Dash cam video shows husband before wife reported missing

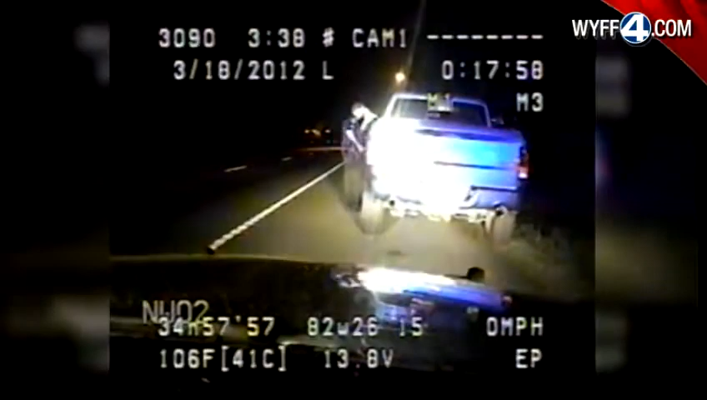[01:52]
the officer can be seen putting a hand on his gun after noticing a 9mm handgun sitting on McCaffrey's armrest. Do you have a concealed weapons permit? No, sir. Has that been sitting there the entire town? No, I just pulled it out. It's buried up underneath the other stuff.